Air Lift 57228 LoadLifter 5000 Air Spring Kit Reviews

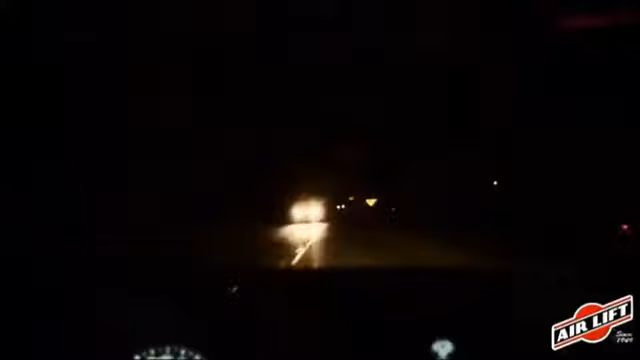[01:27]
Headlights also aim too high when the front end of the vehicle is not level.